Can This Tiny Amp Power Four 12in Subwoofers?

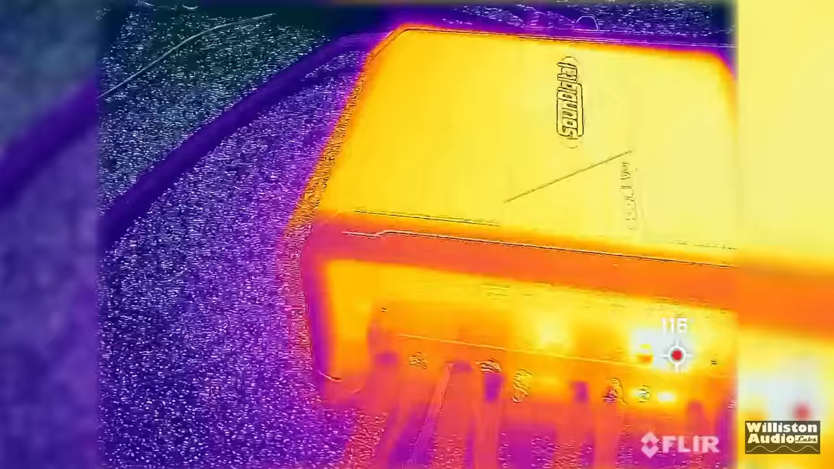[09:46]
Now, we did show the thermals here once we, after we did all the testing and did the speaker testing as well.
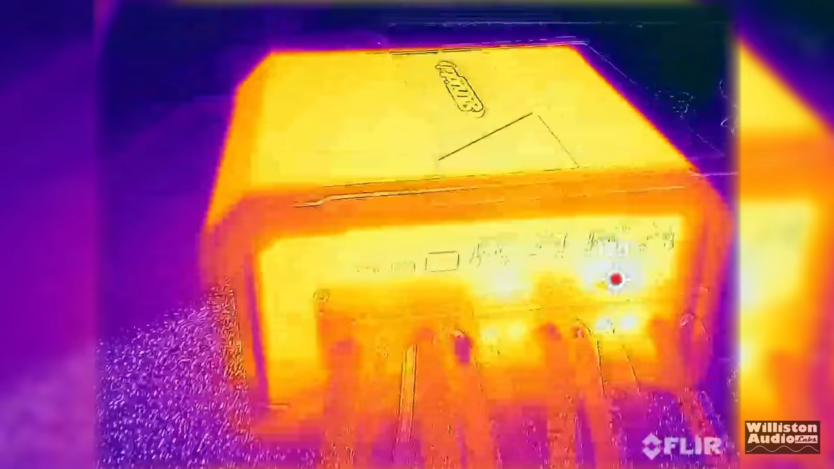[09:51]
You can see almost 150 degrees Fahrenheit right here at some parts of the amp.
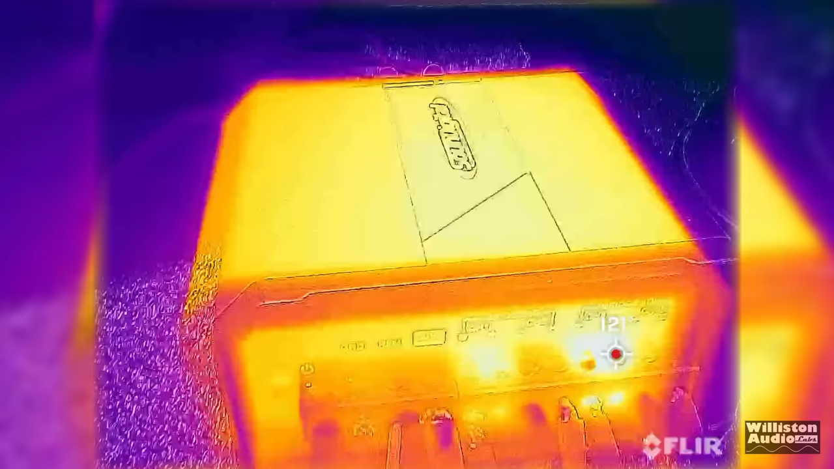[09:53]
So it did get kind of hot.